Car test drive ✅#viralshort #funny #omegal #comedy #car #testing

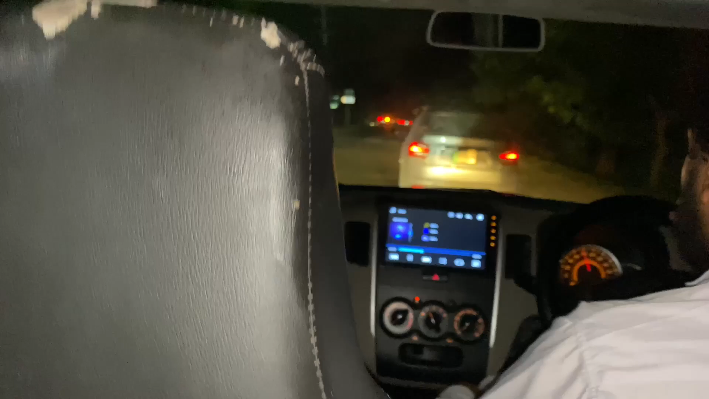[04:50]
निकलेगी शाहजी उन्होंने निकलेगी ये दी पैदी, अल्लाह खैर ही करे, अल्लाह खैर ही करे। शाहजी ने घाट मार दी है भाई जान, सत्तर लाख वाली गाड़ी को घाट मार दी